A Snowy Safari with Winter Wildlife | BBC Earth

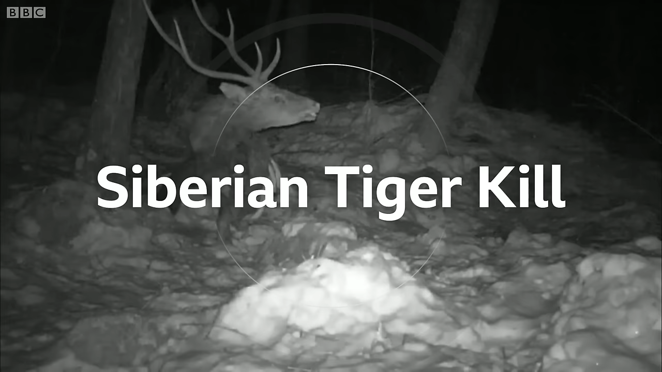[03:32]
Cameras have captured other animals scavenging Vervara's kill.
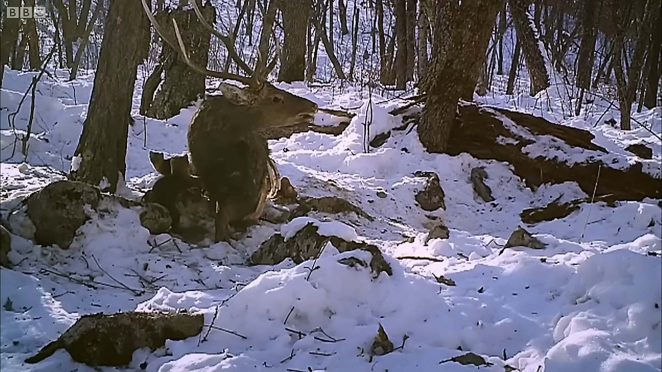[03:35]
Sable. Sable, a type of weasel, eat whatever they find. Eagles.
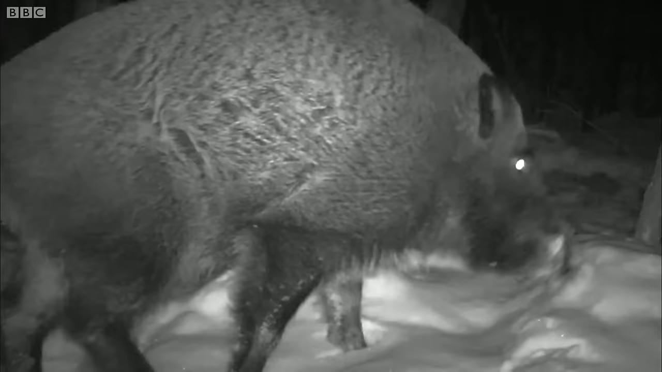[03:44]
And even wild boar benefit from tiger kills in winter.
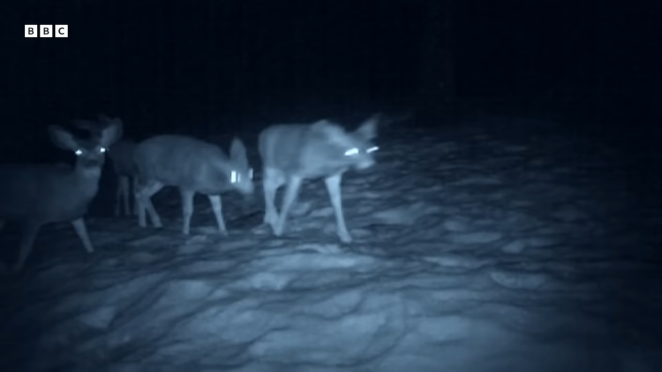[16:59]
There are plenty of deer. There are snowshoe hares, their huge feet, perfectly adapted to hop across the deep snow.
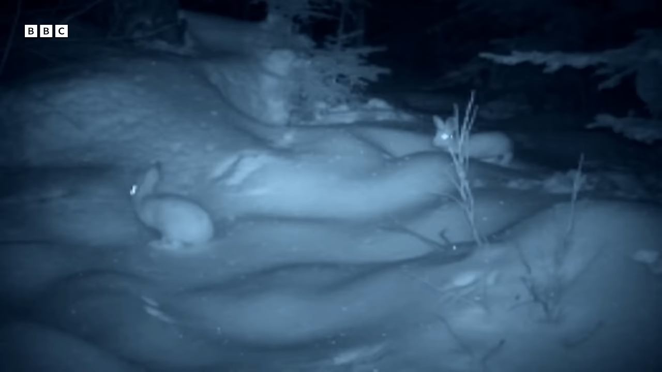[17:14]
Bull moose, jousting with each other, totally unaware of the camera just a metre away.